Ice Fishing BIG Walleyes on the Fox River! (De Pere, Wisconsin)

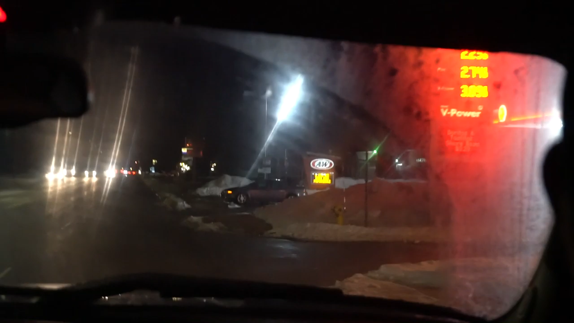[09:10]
Oh, there it is. Saucy. A&W. A&W. A dubs. A-W. There it is. Holy curb, Cody. Oh, sorry. My bad. Calm her down.